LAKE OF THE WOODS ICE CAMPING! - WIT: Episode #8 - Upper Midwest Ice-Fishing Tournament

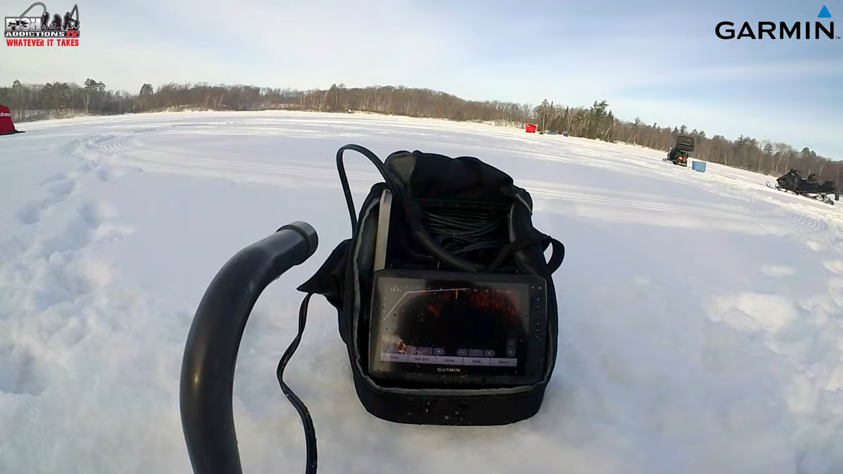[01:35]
As you can see on the live scope, I'm in about 8 feet of water here. And these fish are just cruising.
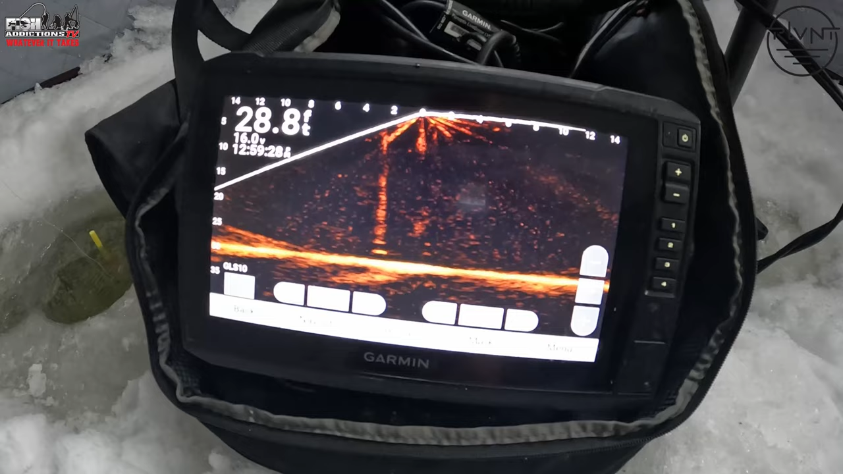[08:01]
On screen: depth 28.8 ft
While I was setting up, I had the Garmin down there, but I didn't have rods down there yet, and I had a fish swim underneath me,
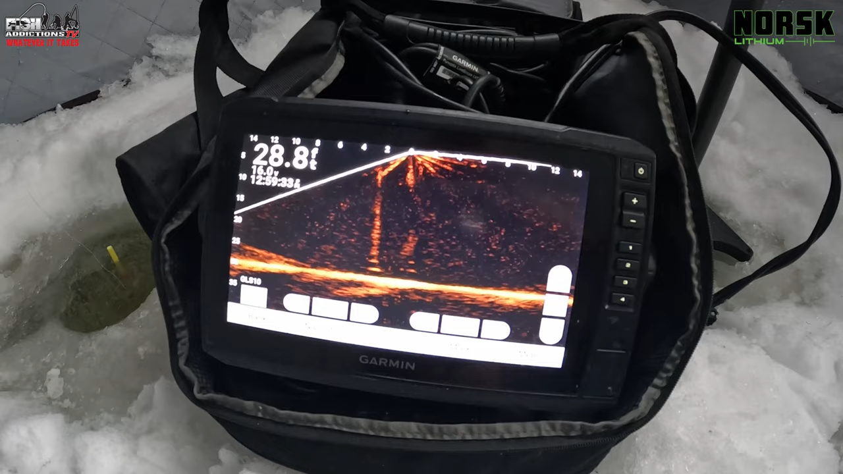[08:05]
so that's a good sign that there's activity around.